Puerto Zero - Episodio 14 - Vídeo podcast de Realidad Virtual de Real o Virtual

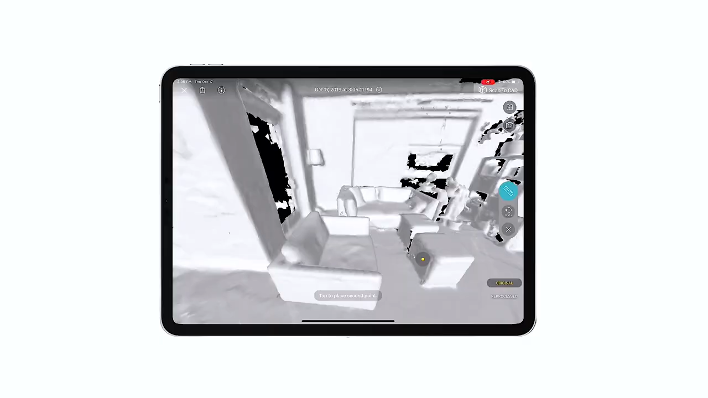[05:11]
Pero ahora mismo eres capaz de capturar con Canvas toda la habitación entera y poder modificarla después.
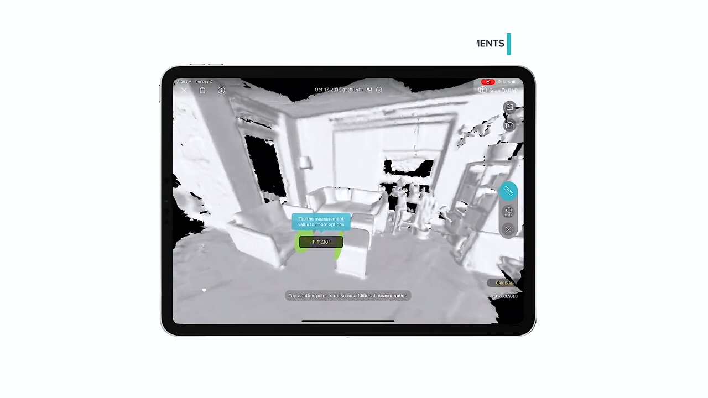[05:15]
Pues, por ejemplo, tiene una cosa muy chula y es que, además de capturarla, lo que vas a poder hacer en un momento dado es medir exactamente las cosas.
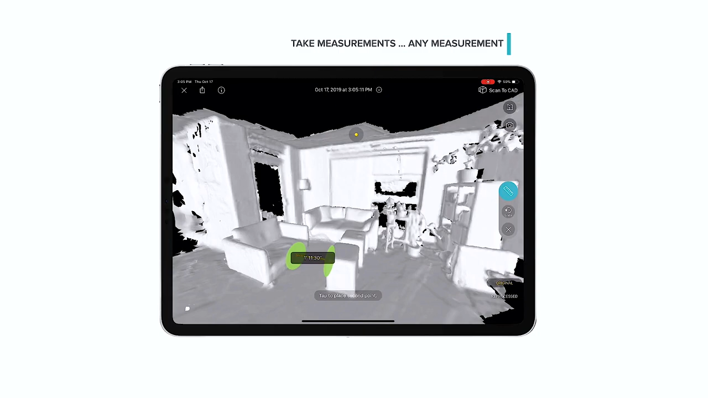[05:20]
Por ejemplo, vas a hacer obra en casa y dices, ¿cuánto mide esta puerta? En vez de tener que sacar el metro...
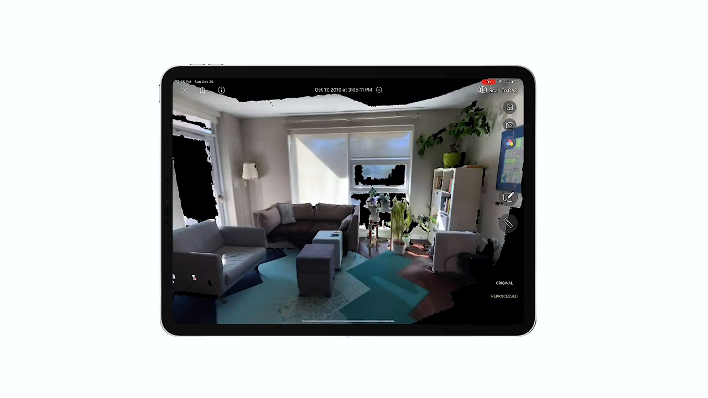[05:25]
Efectivamente, vas a poder hacer el volumétrico y luego ya cambias todo lo que quieras porque lo ha capturado y ha capturado las texturas y vas a poderle ponerle encima,